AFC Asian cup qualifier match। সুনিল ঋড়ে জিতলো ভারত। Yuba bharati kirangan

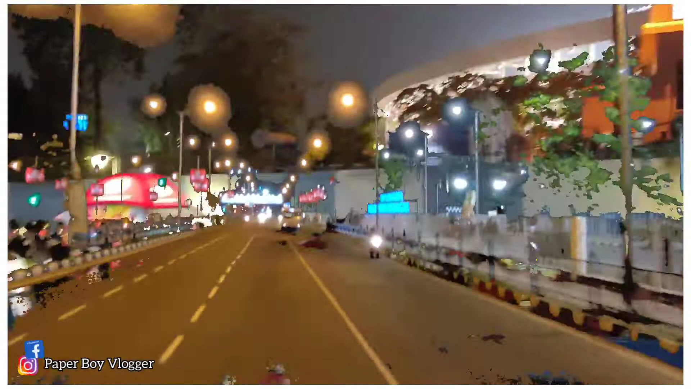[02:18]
স্টেডিয়ামের সামনে আসতেই চোখে পড়ে গেল আমার মতো অনেক ফুটবল প্রেমীরা আজকে এখানে এসেছেন শুধুমাত্র আমাদের এই দেশের খেলা উপভোগ করবেন বলে।